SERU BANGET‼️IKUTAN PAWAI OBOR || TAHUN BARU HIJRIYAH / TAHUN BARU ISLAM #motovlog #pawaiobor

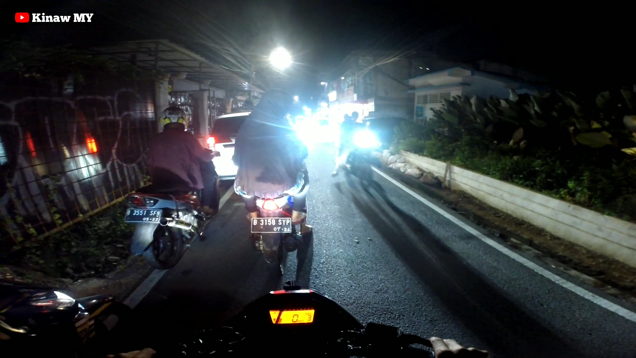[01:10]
Yang pawai obor gitu. Karena ini teh posisinya teh malam 1 Hijriah ya, malam tahun baru Islam kayak gitu. Biasanya kan ada yang pawai-pawai itu kita ikutan. Sabar kita ikut merayakan kayak gitu cuy. Dan ini gue startnya jam tengah 9-an sih. Dan udah macet sih. Ini gak tahu gue di mana nih, Kalibata apa? Gak ngerti.
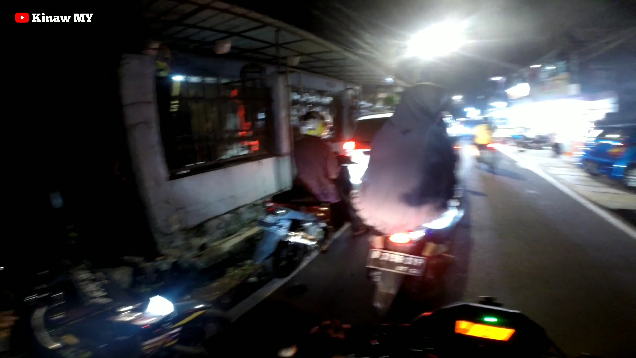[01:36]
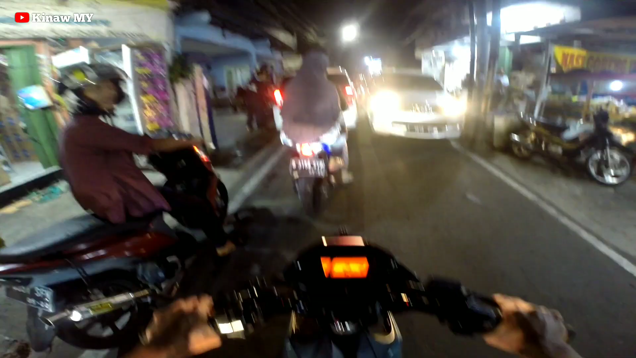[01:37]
Jadi gue bareng anak Satria, bareng anak Soul nih kiri gue.
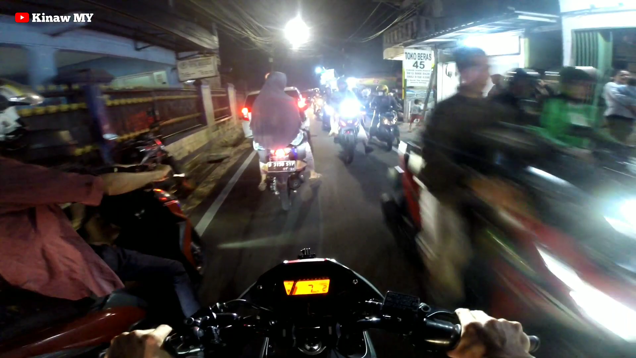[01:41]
Kayak gitu, jadi bertiga motoran. Dan di belakang teh Satria teh helikopter.
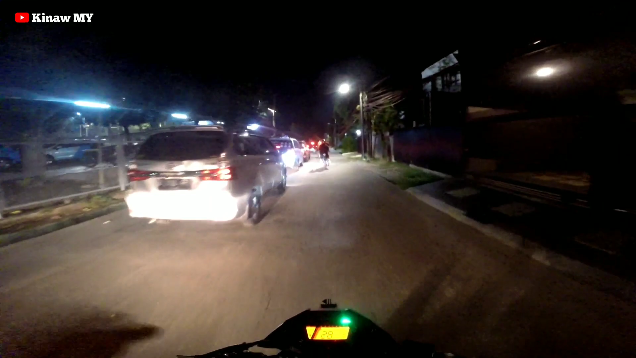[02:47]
apa ketemu nih anjay maranjay di PLN? Apa yang pawai yang konvoy ini? Konvoy apa pawai ya sebutnya ya? Ya itulah pokoknya mah.
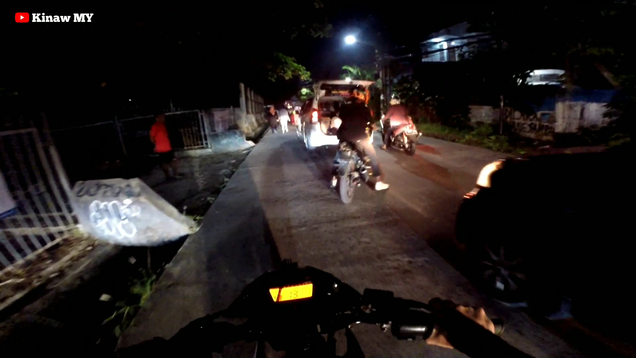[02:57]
Oh, yang pawai obor. Hai.
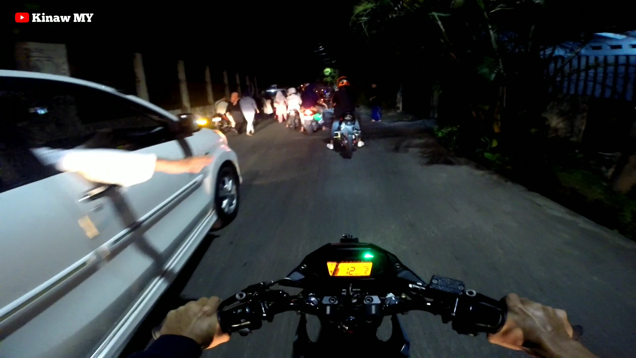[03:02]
Ya udah. Rame, masyaallah tabarakallah gitu kan. Tuh ada si apa ibu-ibu sampai di ibu-ibu anak. Anak deng bayi, ada yang sampai bawa bayi. Duh, kagak enak lagi.